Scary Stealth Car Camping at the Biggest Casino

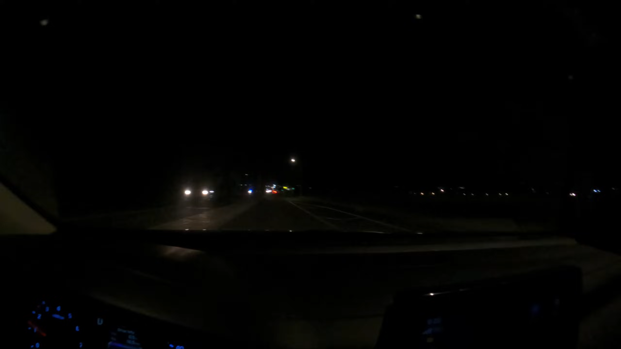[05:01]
Every time I film a video in my city at night, we see police. Every single time.
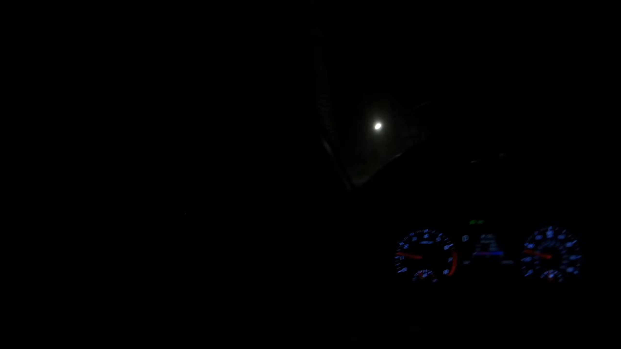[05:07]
Bro, I cannot, what the hell is that?
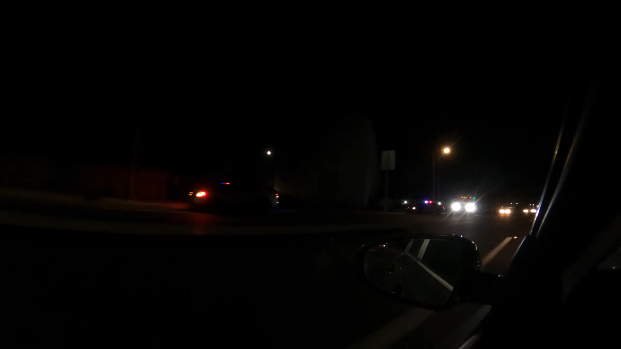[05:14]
Whoa. That was freaking nuts. Bro, I cannot wait to get to Utah. That's gonna be my favorite thing about Utah. I remember going there, and I was there for about a week and a half. And you know what I didn't ever feel like? I never felt like my life was in danger at night. And here in Desert Hot Springs, that's how I feel. Palm Springs is pretty damn great. I love Palm Springs, but here, man.
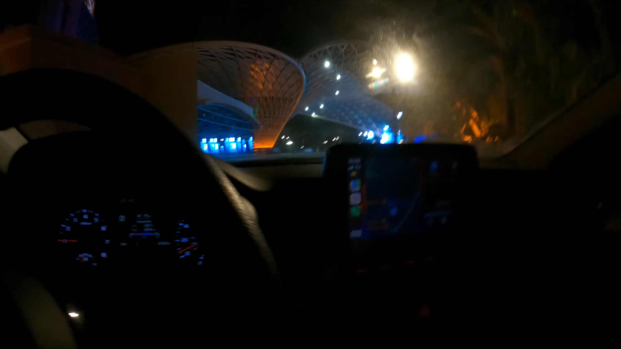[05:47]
This place looks freaking awesome, dude.
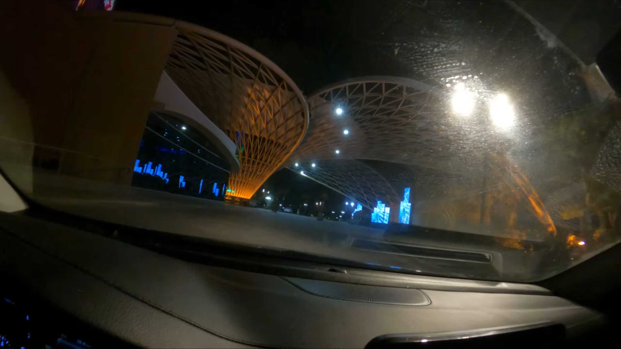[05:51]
It looks dead here, but holy crap.
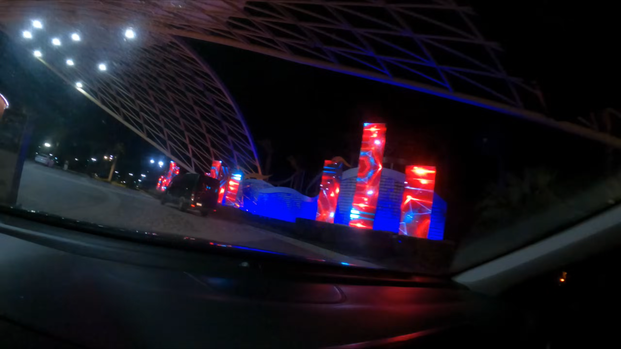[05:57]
It's like I'm in Vegas. Man, I wish I had that van.
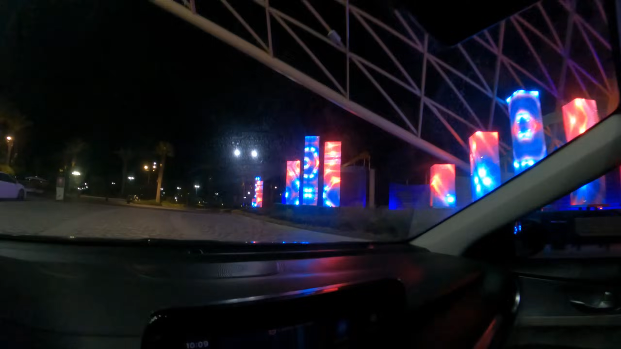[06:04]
I don't know where to go though. Whoa, this is cool. Exit this way.
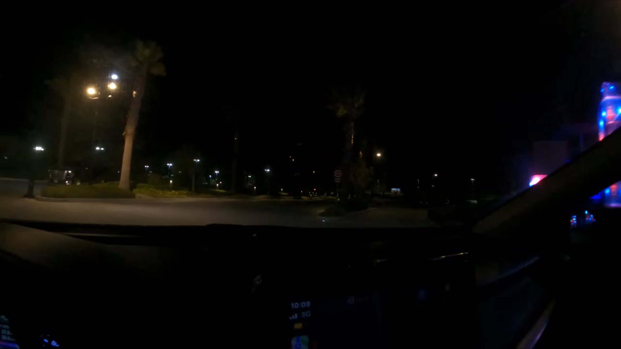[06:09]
All right, let's go through here. Maybe we can find some parking.